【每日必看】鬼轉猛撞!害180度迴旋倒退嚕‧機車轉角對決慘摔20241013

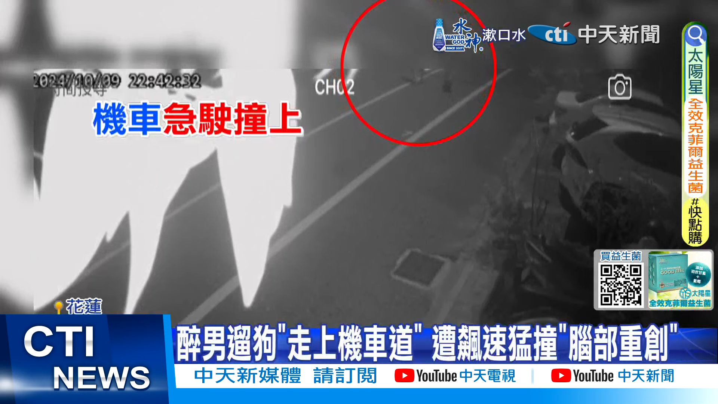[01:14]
驶而来直接猛力撞上男子狗狗受到惊吓顾不上主人慌忙而逃9号晚间10点多55岁的理性男子喝完酒后独自出门遛狗